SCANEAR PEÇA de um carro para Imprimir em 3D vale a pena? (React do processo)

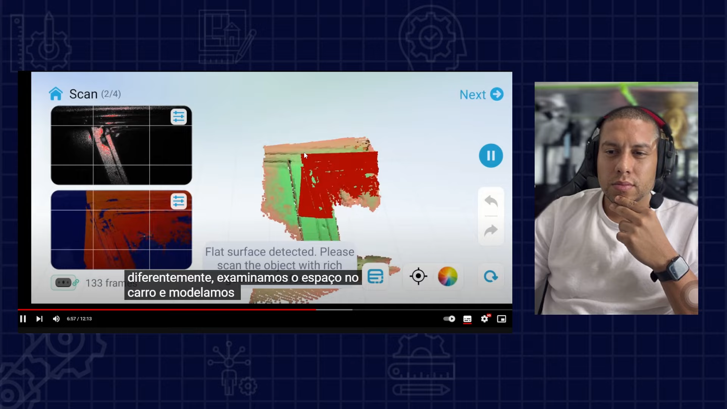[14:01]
escaneamos o espaço no carro e modelamos a peça porque era bastante sencilla.
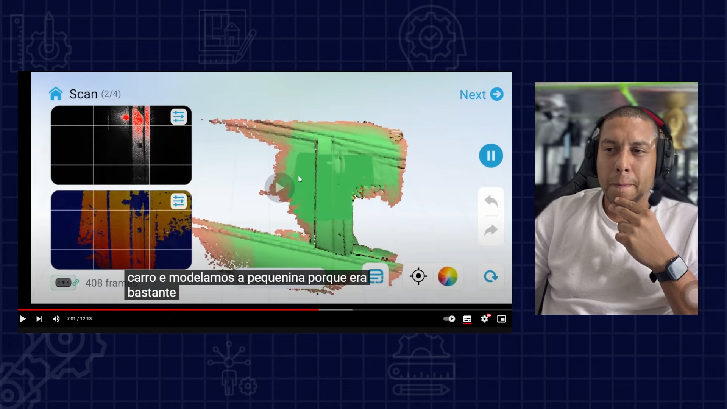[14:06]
Nesse caso aqui, o produto já foi modelado.
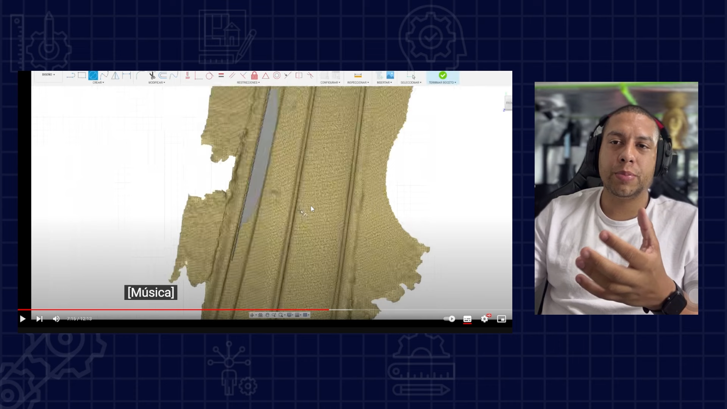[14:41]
que no caso aqui ela também utiliza o Fusion 360, tá? E com isso ela está fazendo a peça por cima, está utilizando ali os recursos de medidas para que o produto saia exatamente com as dimensões necessárias.